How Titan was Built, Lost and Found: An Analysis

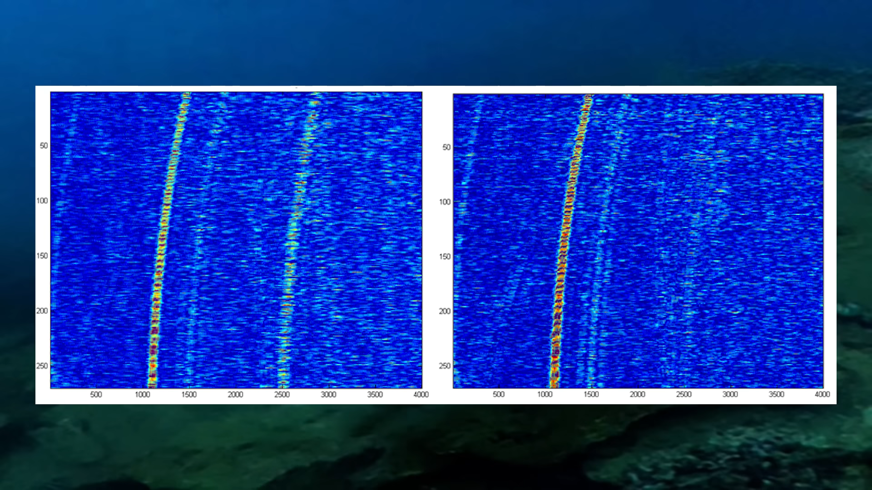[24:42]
huge soundscape that is the ocean. The ocean is very loud surprisingly loud not only that but sonoboys or passive sonar listeners from a distance